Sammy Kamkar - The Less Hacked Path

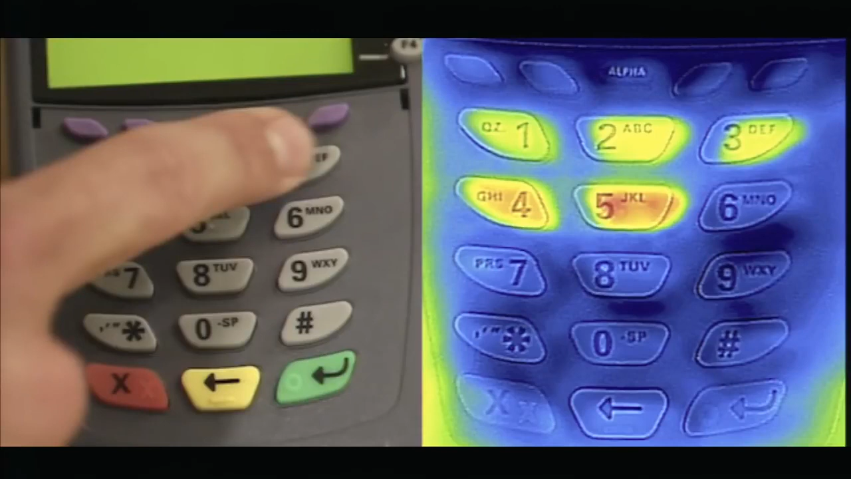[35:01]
Then you have like consumer FLIR cameras, infrared cameras that can pick up thermal radiation. So you can, after someone types in their PIN number, you can just go and take a picture of the ATM pad and pick up their number. Here it's one, two, three, four, five, right? Just their heat signature touching each code.